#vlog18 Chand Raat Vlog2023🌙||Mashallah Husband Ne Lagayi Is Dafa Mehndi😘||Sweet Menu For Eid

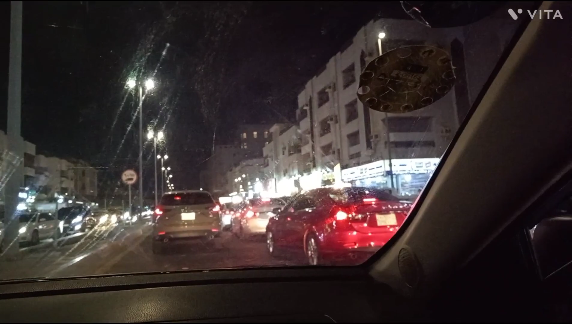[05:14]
है अभी सारे बाहरी सारे शॉपिंग के लिए हनिके लें तो हमे भी ग्रॉसरी
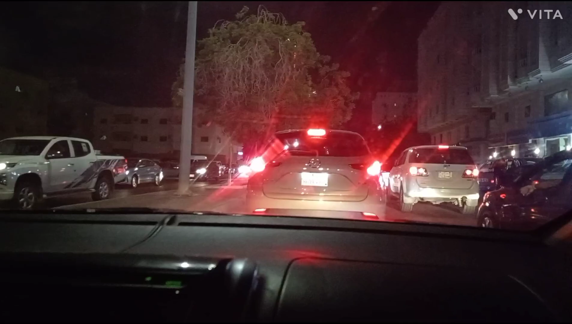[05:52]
है आप देख सकते हैं चांद रात का मनजर कितना खूबसूरत है यहां पर अजीजिया पर लोग सारे चांद रात मना रहे है